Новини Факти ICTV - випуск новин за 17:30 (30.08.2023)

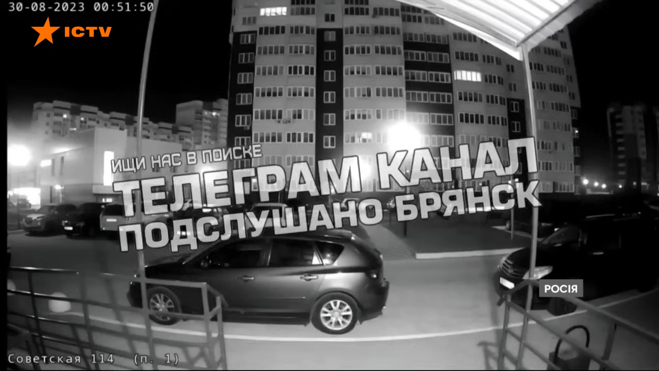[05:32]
До жителів міста та його околиць вночі також завітали безпілотники.